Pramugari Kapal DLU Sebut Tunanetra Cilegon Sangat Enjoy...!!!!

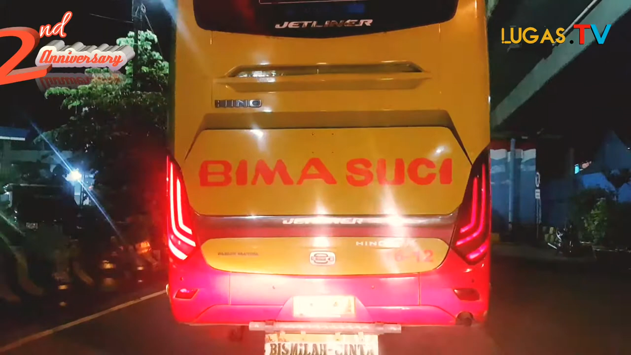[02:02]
Dan besok sore kita akan ketemu sama teman-teman Petuni juga dalam kegiatan Lugas TV dalam hari puncaknya untuk acara syukuran.
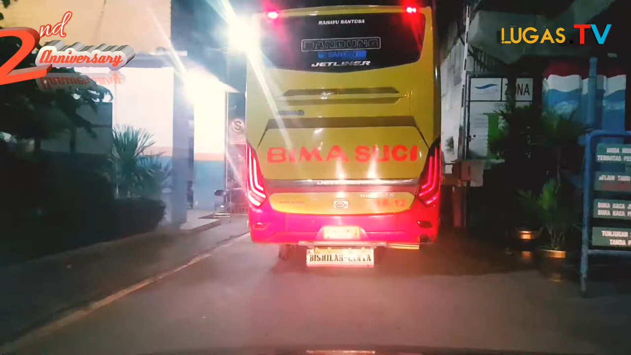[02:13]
Yang jemput kita tunggu besok. Yang ya. Jemput Bus Bima Suci, Pak. Ya, yang jemput sahabat Lugas TV adalah kendaraan dari perusahaan Bima Suci RMB Eksekutif Bandung Merak.
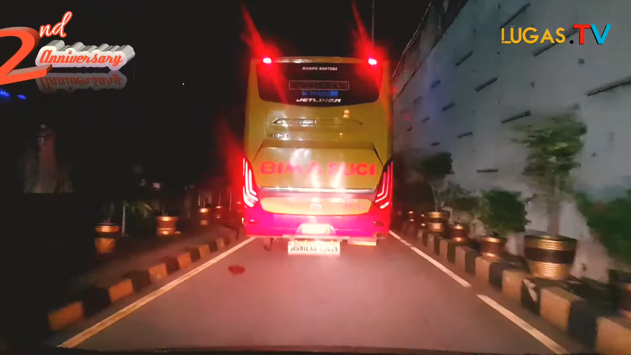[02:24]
Dengan kendaraan jurusan trayek Merak Bandung ya. Wow, luar biasa. Mudah-mudahan dari teman-teman kita Petuni yang turun dari kapal Kirana 9 dari perusahaan Dharma Lautan Kencana,
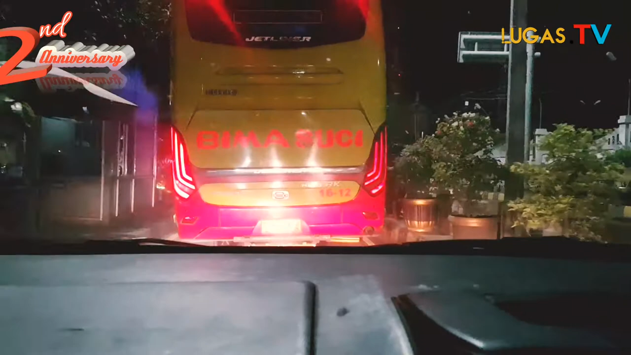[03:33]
Tentunya perusahaan-perusahaan yang bersangkutan tentu akan mendukung kegiatan kita ini. Oke, kita udah masuk ke pintu 2 di dermaga ASDP ya.
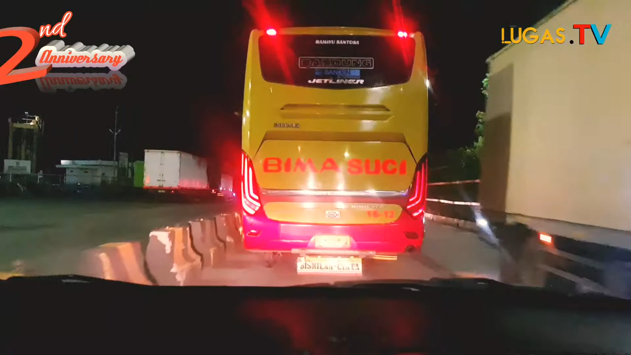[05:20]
Dermaga 7 paling ujung. Ya. Untuk penyeberangan Merak, ASDP Merak ini dermaga 7 paling ujung ya. Ya. Paling ujung. Dermaga 7. Tentunya Bang, buat perusahaan-perusahaan yang ikut empati kegiatan ini mendukung. Ya, kita tahu lah Bang, doa-doa mereka orang-orang tunanetra. Siap. Insyaallah menjadi berkah.